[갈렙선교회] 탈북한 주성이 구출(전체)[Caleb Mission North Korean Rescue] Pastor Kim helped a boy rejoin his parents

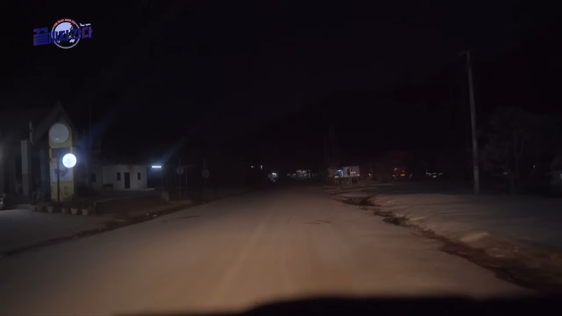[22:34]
여기 좀 이거 이러다가 아예 국경 근처에도 못 갈 수도 있답니다. 그래서 라이트를 좀 끄고.
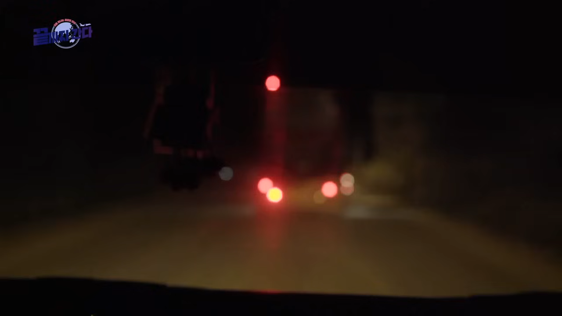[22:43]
저는 되게 무서운 거예요.
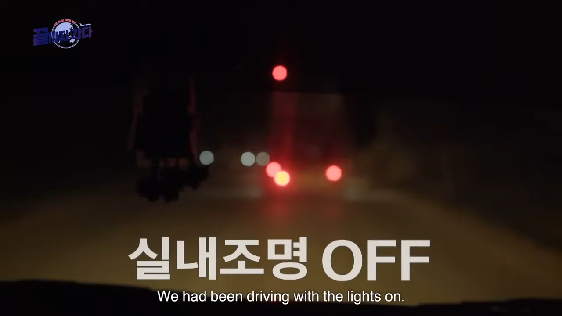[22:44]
왜 이렇게 라이트를 계속 켜고 우린 달리고 있고. 또 촬영도 해야 되고. 그러니까 저게 계속 켜고 달린 게 아니라 3분 촬영하고 끄고. 그죠, 그죠. 아, 그래야지.
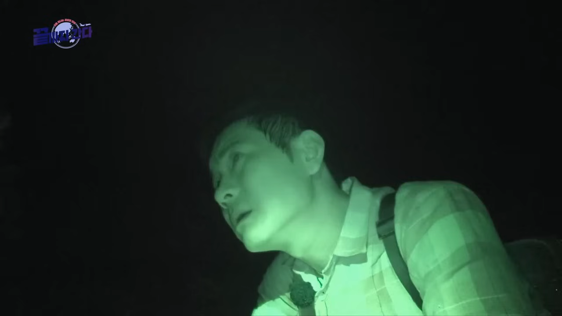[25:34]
불 꺼는 거지. 네, 불 끄고 이건 적외선 카메라로 찍고 있는 거죠. 이거 안 오셔. 올라갈까요? 잠깐만. 아니. 저희가 가면 안 될 일이 벌어지고 있는 걸 수도 있잖아요.
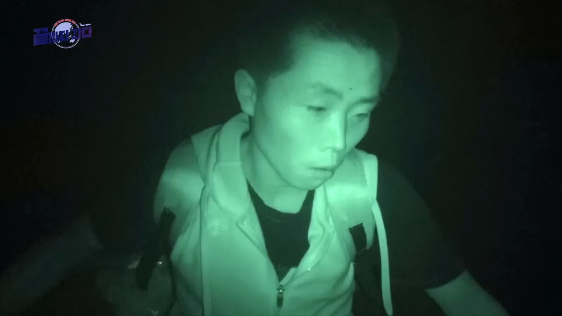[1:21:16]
저렇게 뭐 움직이다 보면 이제 넘어간다는 거죠.